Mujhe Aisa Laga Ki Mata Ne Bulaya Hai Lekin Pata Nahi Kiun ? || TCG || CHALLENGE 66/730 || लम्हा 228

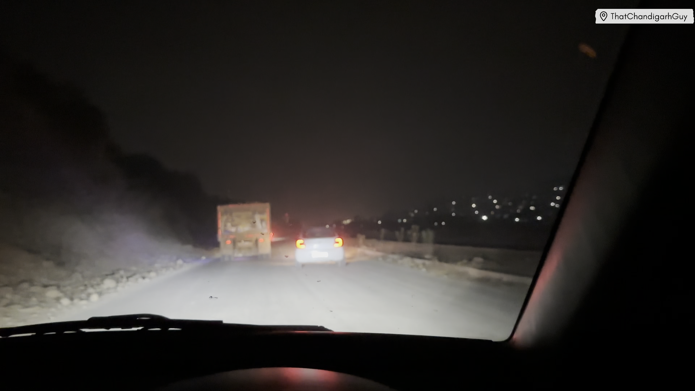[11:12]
यहां पर अपना खालो निम्टालो सही है वैसे चल जाएगा इस भाई करें यहां पर कोई इस एरिया पर मतलब कोई भी खाने पीने वाला कोई भी जीज़ नहीं है और यह देखो कितना जादा गदर रहा है तेखा एक